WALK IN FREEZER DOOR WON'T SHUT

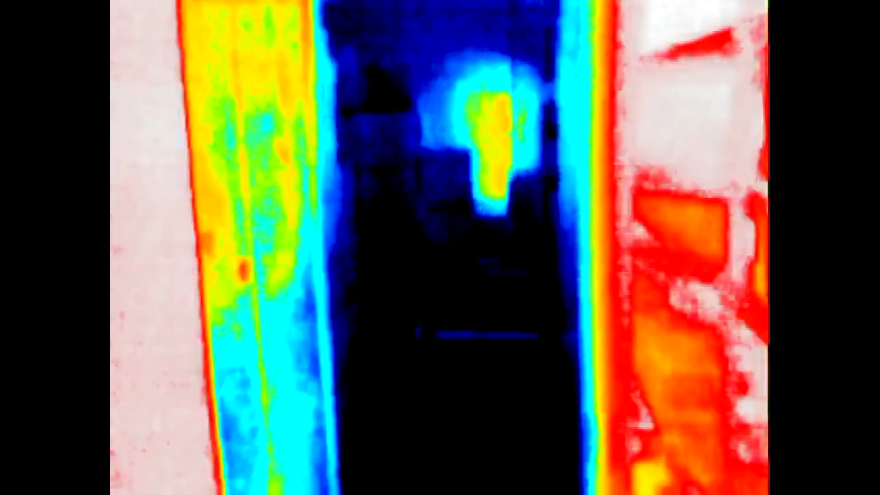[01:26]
Okay, we've got the thermal image. You can obviously see that inside the freezer is very cold because that's the dark blue.
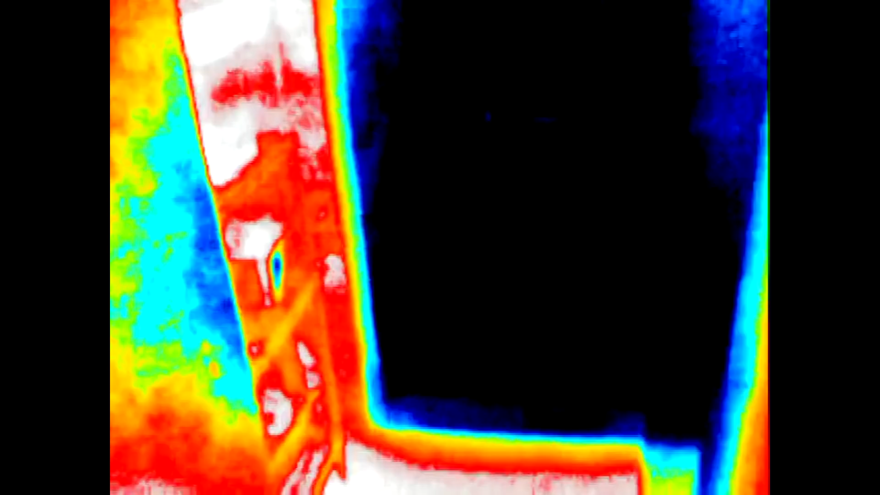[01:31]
Around the door
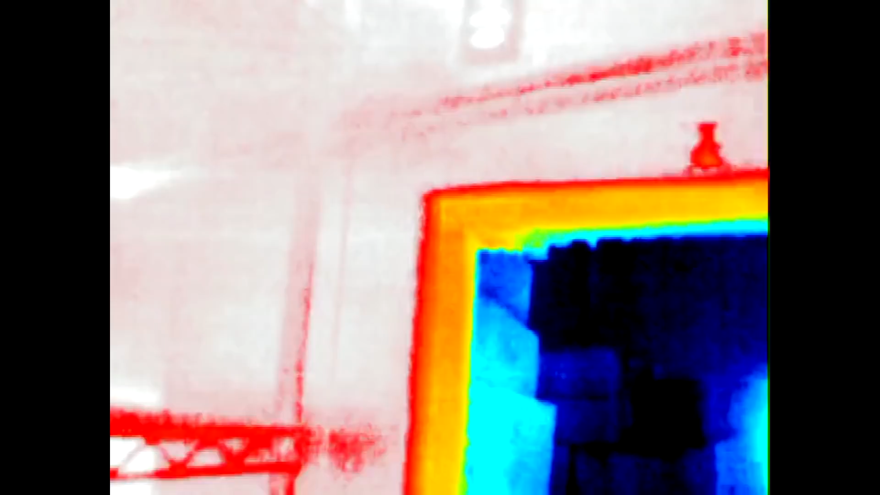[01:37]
is warm
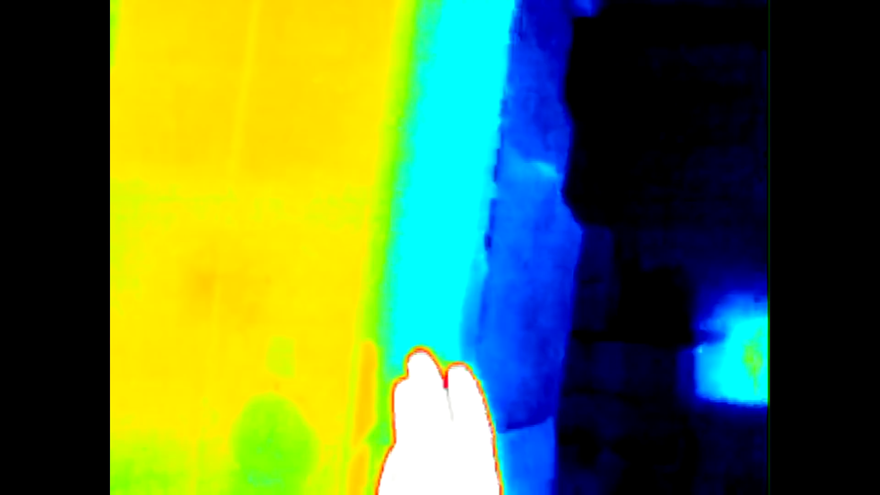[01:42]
but it's not hot and that's because the door heater is bad.
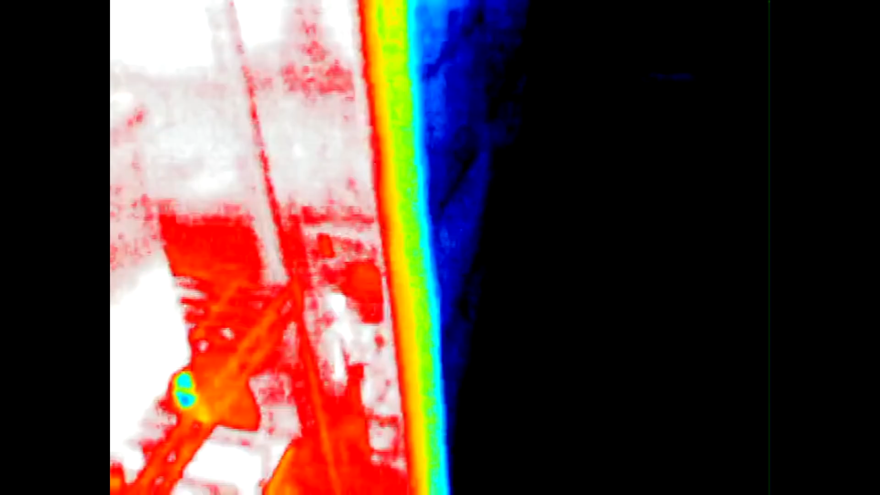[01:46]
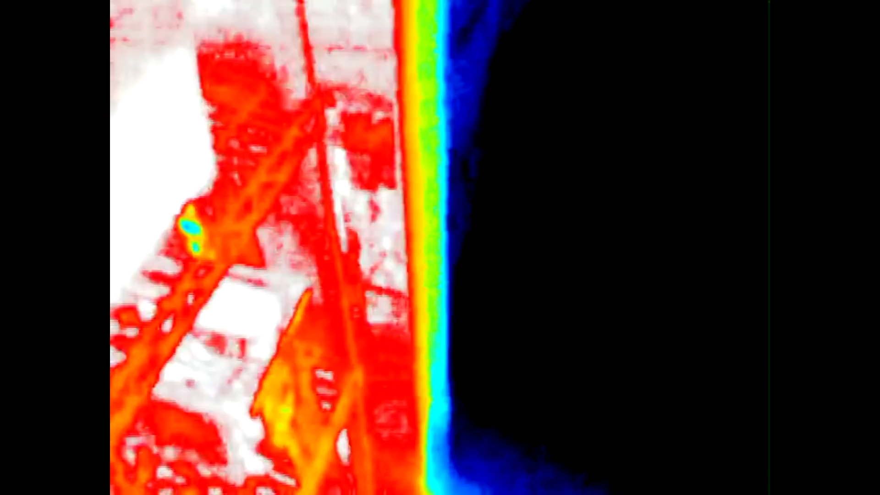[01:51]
If the door heater was working properly, we would have red right here where it's blue. You see how it's blue?
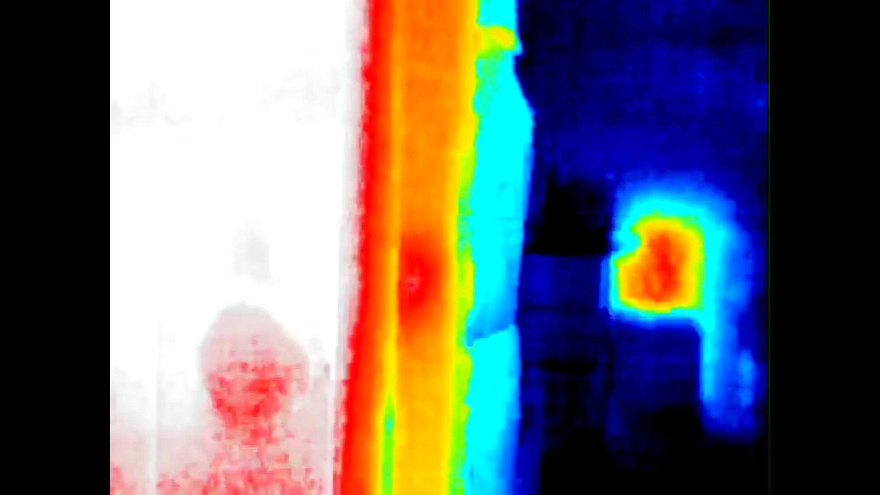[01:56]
I know it's kind of hard to tell but that's because I just touched. You see, you can see my fingerprint left on it.
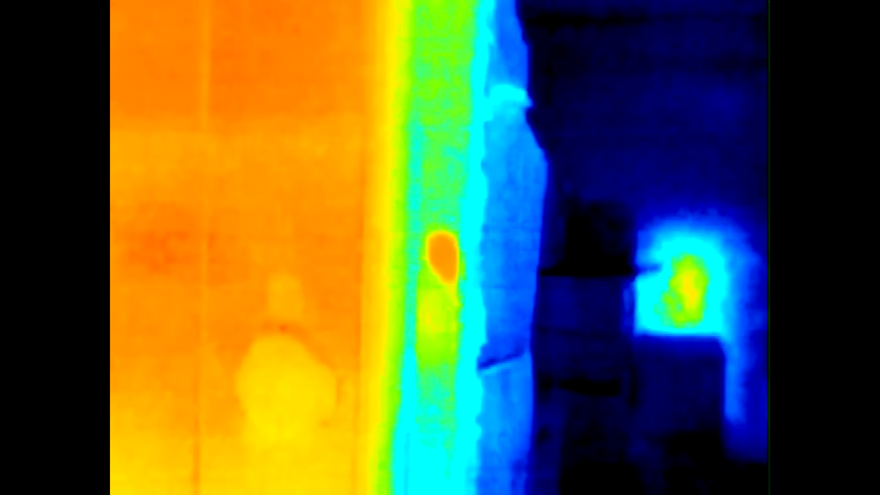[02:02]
So, the door heater is not working right now.
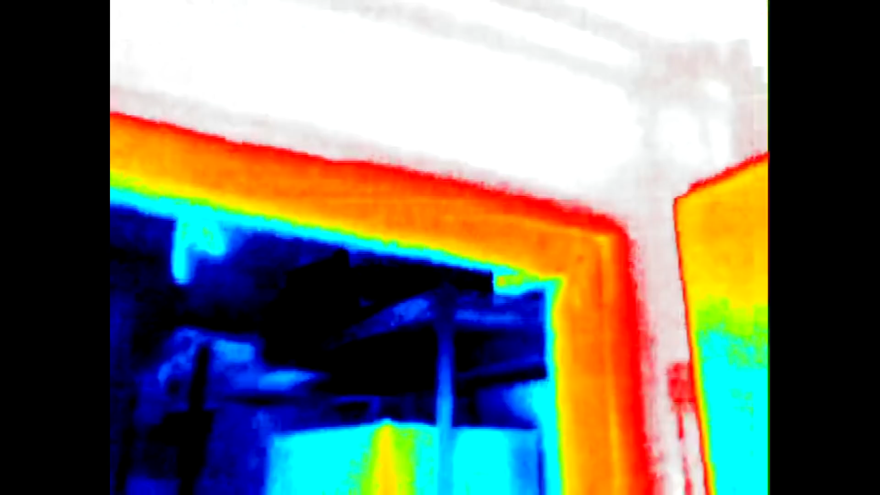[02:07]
We're going to go ahead and get an amp clamp on there too just to verify.
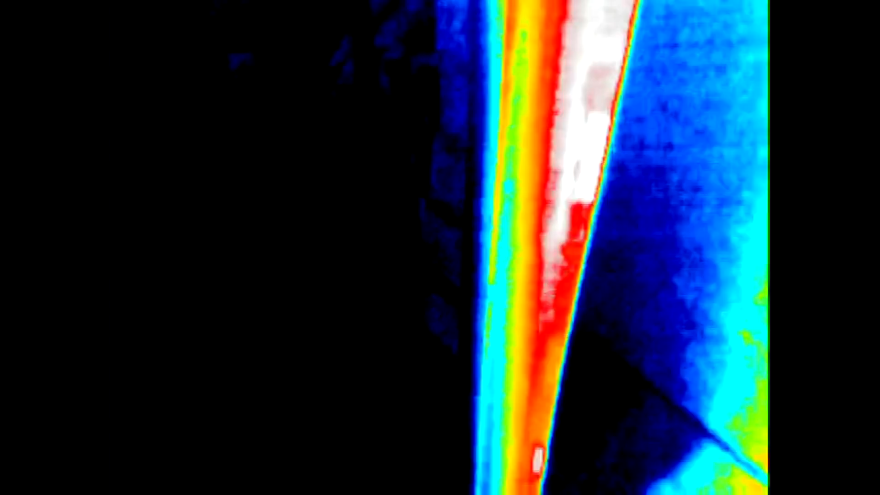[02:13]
You can see how it's kind of yellowish-bluish around the door frame
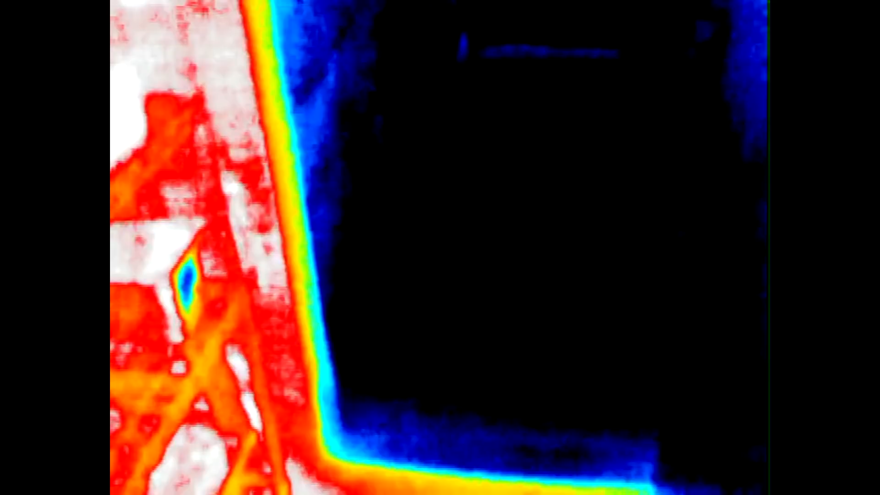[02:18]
but it's red on the wall.
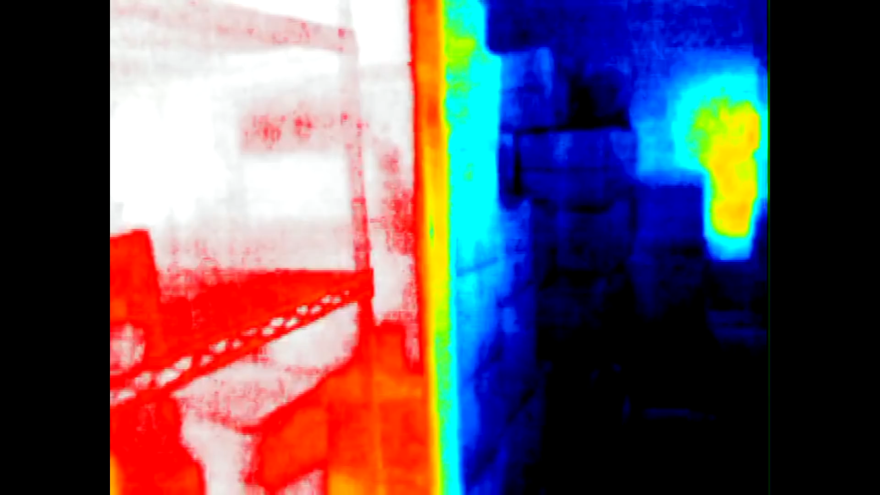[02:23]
So, that door heater behind that where the yellow is should be red. Alright, I had the manager put the alarm on test for eight hours.
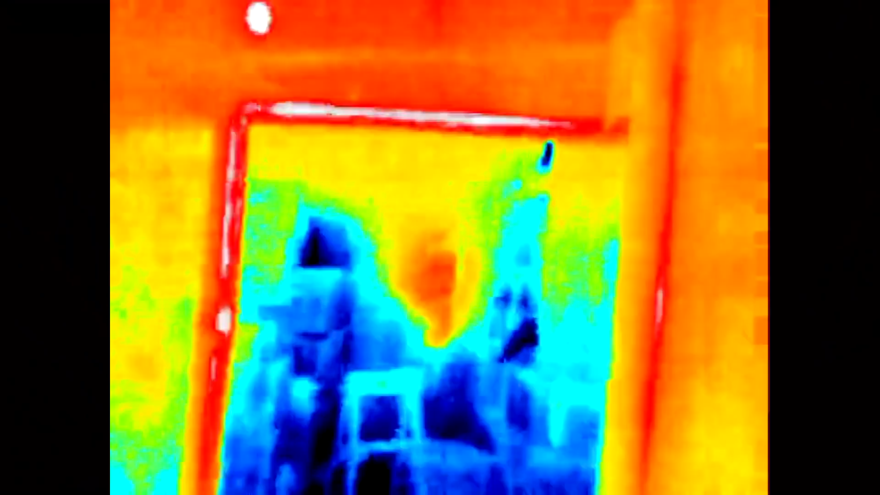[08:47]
All right. And this is what the door heater should look like when it's finished.
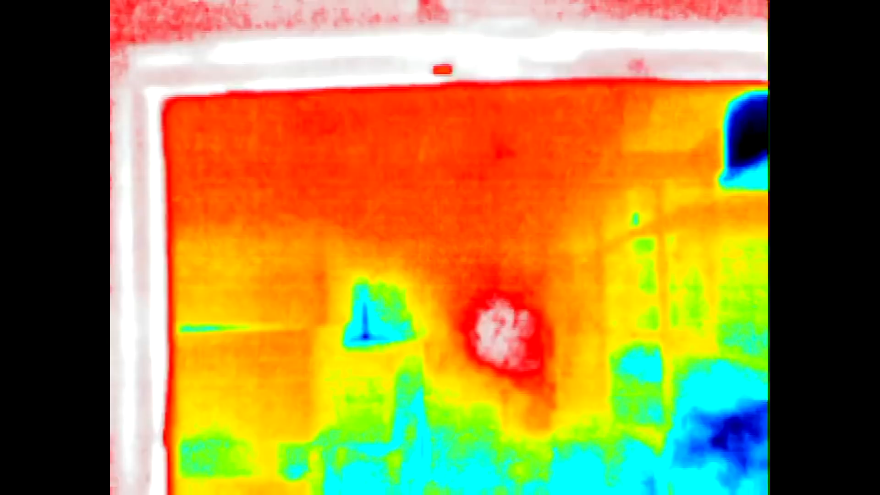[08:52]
So if we look inside the box, you're seeing some warm stuff because that's all my crap.
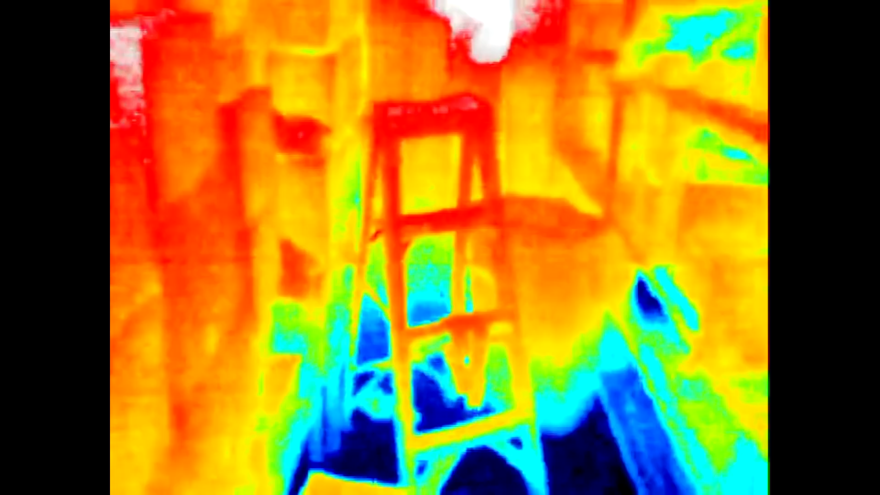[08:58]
But basically,
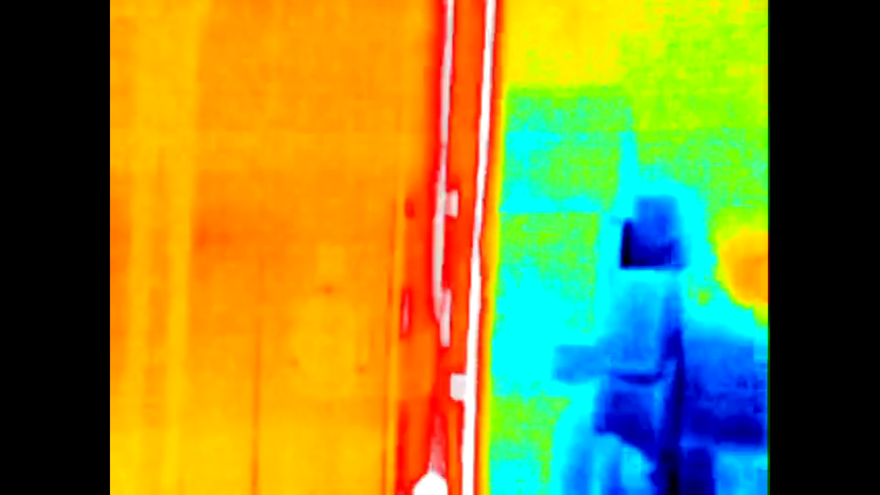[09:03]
looking at the door heater is nice and warm now all the way around. Well, we had a door heater that failed on a walk-in freezer.